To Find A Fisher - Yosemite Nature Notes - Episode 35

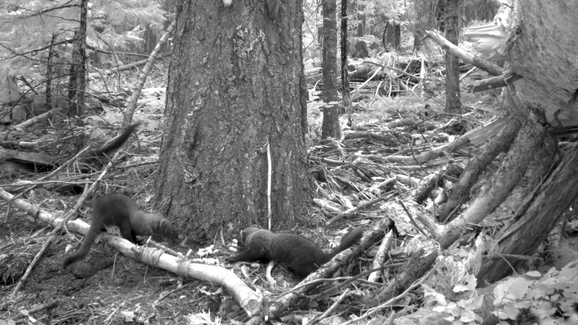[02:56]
And so, the best way is placing these remote cameras out first just to see where these animals are on the landscape.